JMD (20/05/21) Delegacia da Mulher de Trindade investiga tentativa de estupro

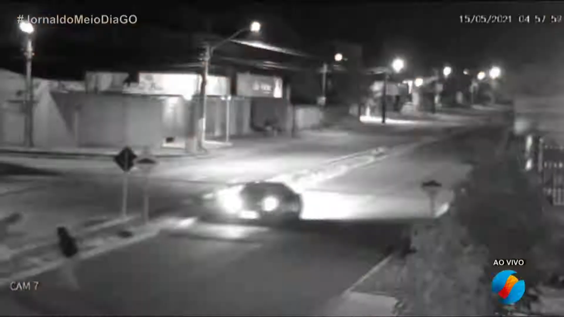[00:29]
Agora com o retrato falado e já com em maus depoimentos de testemunhas que socorreram essa moça lá no momento desse crime,
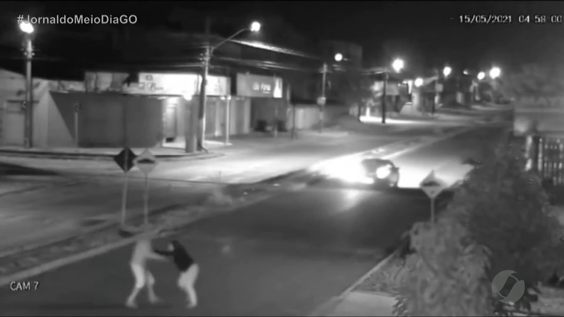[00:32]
a polícia já tem uma linha de investigação e está na região fazendo buscas para identificar esse agressor, esse homem que agarra a mulher no momento que ela está indo para o trabalho. Isso tudo aconteceu às 4h57 da manhã. Eu conversei com a vítima, o trajeto que ela faz de casa até o trabalho,
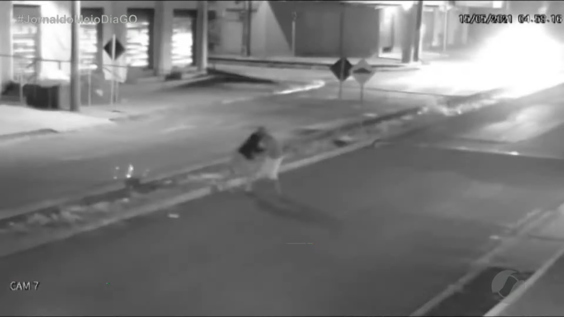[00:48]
que era uma padaria, dá em torno de 10 minutos.